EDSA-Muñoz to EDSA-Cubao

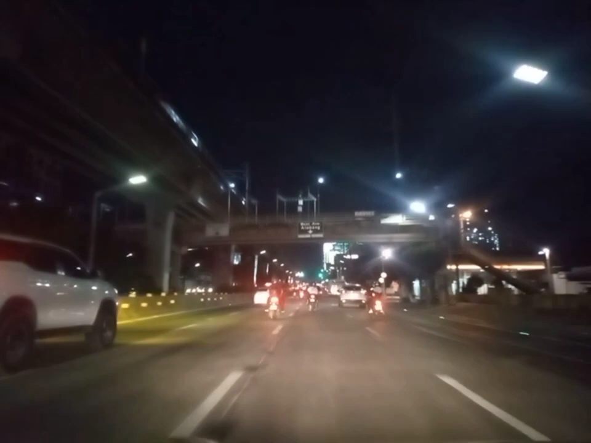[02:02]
Squatter, walang squatter na makikita. Perfect, tinanong. Diyan kami nagtuloy ni Halyari, George Halyari. Ah, basta, may sige lang dira dyan.
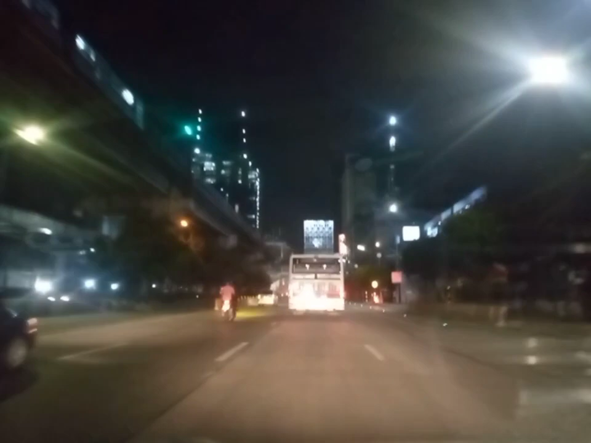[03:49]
Yan, Sogo Hotel. Kailang sa Tarawasa na tayo. Sa Samba tayo. Ito iba yung mga magungutok dito. Matatapang.
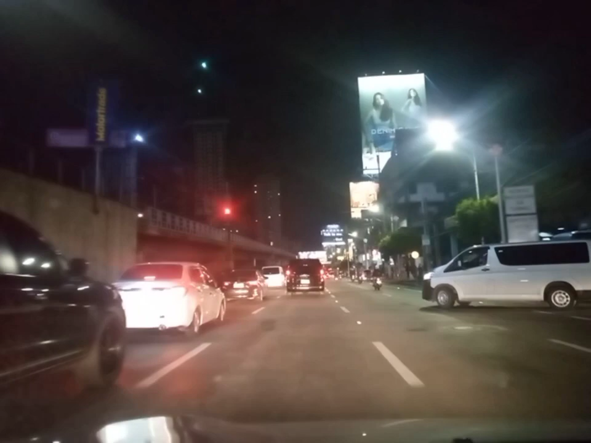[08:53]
Ito yung super lane. Ito yung super lane. Ayan o, yung super lane o. Okay, nasa super lane tayo ko ba? Diyan tayo.